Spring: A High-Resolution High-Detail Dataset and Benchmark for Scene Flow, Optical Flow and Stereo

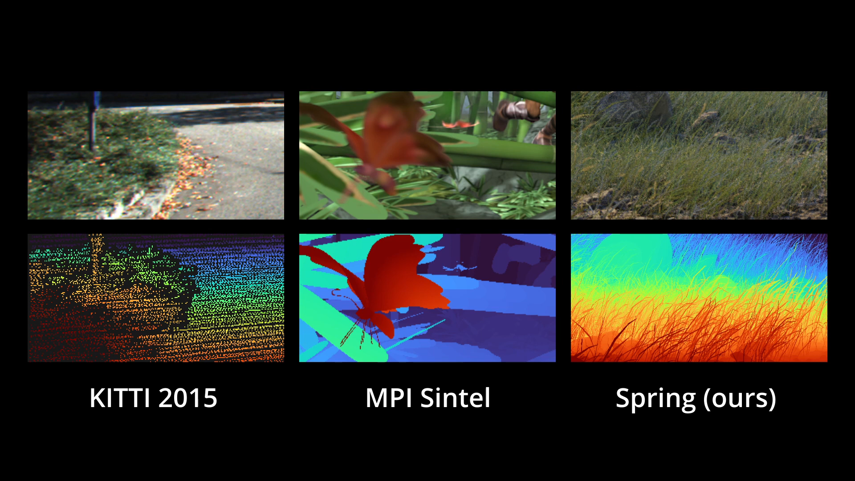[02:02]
In order to overcome the problem of previous datasets that were not able to represent very thin structures below one pixel, we generate all ground-through data with twice the spatial resolution, which yields four ground-through values for each image pixel.